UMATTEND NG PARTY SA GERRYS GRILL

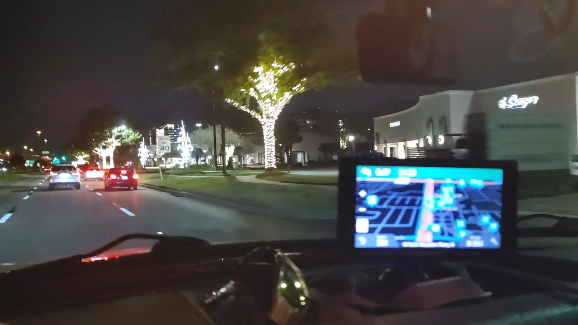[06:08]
Ito yung city center. City center.
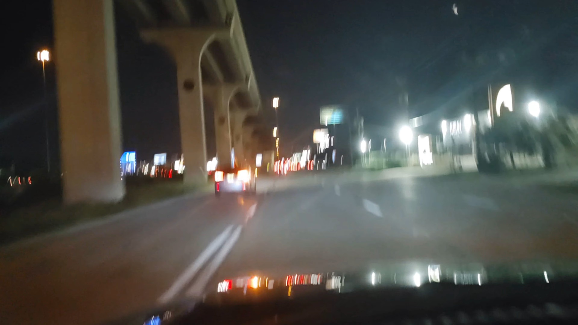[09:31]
Ito po. Abangan nyo pala. Nakausap ko si Pinoy Nomads. And, one of these days, mag-live stream kami. Okay. So, ito po ang I-10 Houston at Night. Kita nyo yung kalsada. Okay, may dadagdag pa pala ako, no? Nag-carry ako ng, ano, ng Walter PPS.